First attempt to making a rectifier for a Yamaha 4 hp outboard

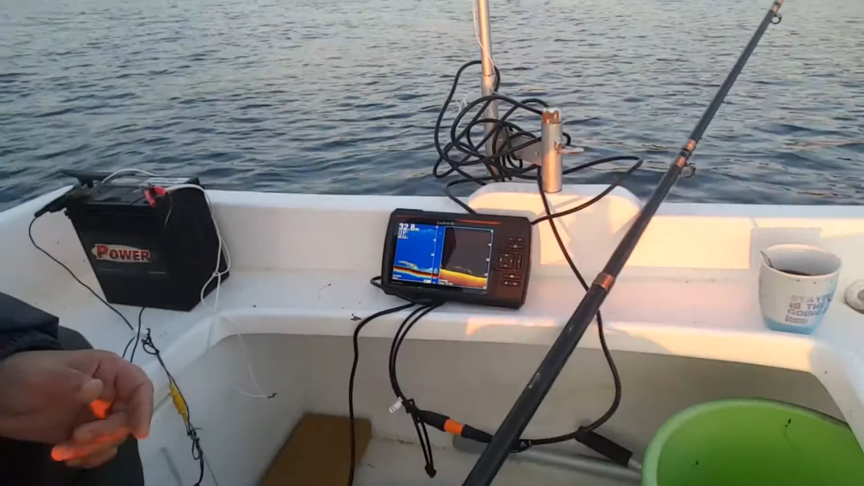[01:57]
There's a lot of fish down here, so I'm kind of like, you know, I'm kind of like trying to fish them.